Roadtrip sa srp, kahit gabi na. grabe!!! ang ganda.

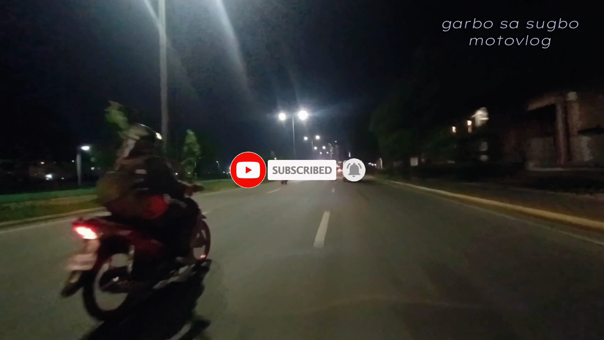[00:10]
Atong tanawon og unsay mga nindot diri nga mga talanawon panahon sa kagabion og atong tanawon og unsay mga ganap diri mga kagarbs no.
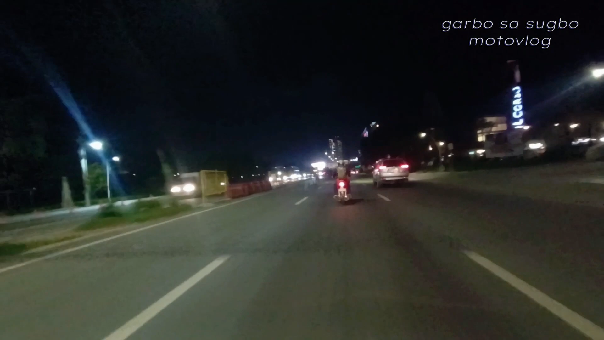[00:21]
So stay tuned lang tada mga kagarbs ato ning humanon hangtod mahuman kining ato ang video. Tanawon nato unsay gid kalingaw diri sa SRP no. So daghan kayong mga nindot kayong mga talanawon diri mga kagarbs labi na diri sa may El Corso og da sa may No Star. Salamat sa inyo pagsuporta sa ato ang channel nga Garbo sa Subo Moto Vlog. O sa sunod na to nga video, magkita-kita ta mga kagarbs. Yan, papu. Salamat sa inyo hong paglantak.